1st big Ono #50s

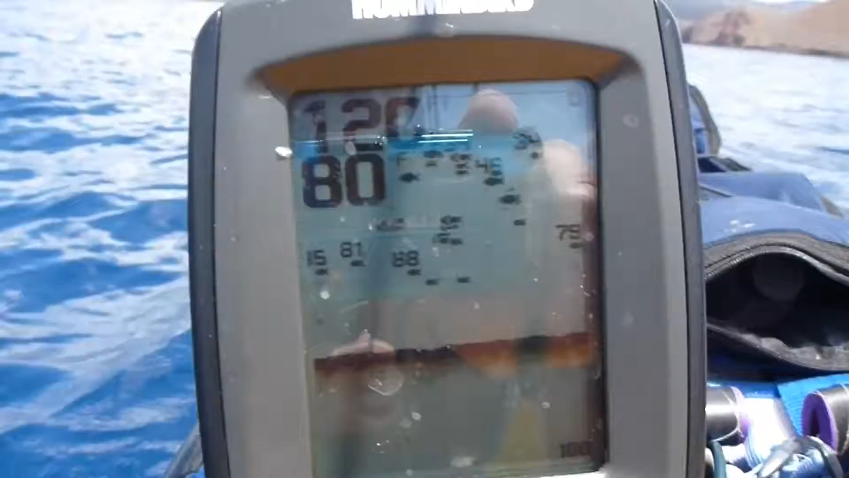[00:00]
I've got plenty of apello but no bites on these fish.